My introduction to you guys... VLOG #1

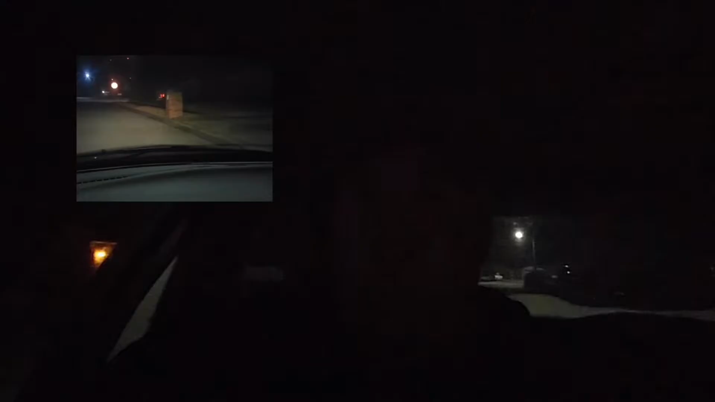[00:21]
But, anyway. Anyway, I'm doing this video basically as an introduction to myself. And, I don't know, I've been wanting to try out the kind of vlog thing for a little while. So, not really,
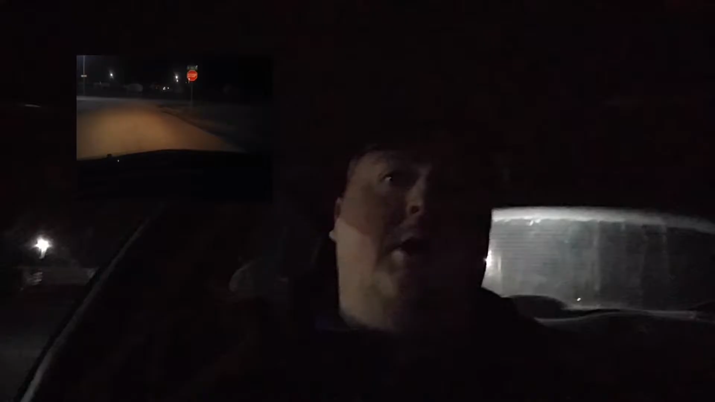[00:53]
I don't know if I'm going to like it or not, but we'll try it out. But, basically this is an introduction to me. I go by Cruiser. But, I don't know. Somebody lose some barrels?
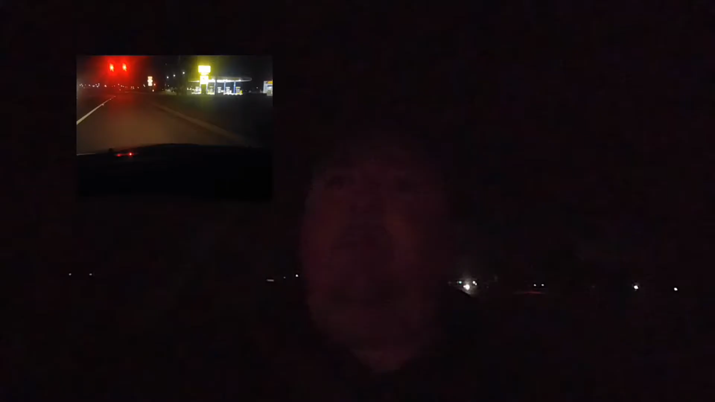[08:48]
But I thought I'd give you the FPV mode. Why is this, is that, is that, oh, uh, uh, of me going to work. Uh, but, uh, so, I've already ordered a frame. Uh, when, when I get stopped up here, I'll pull it up on my phone. Uh, I am recording this with a LG G4 right now. That's probably going to be the, the, what I use to record most things right now.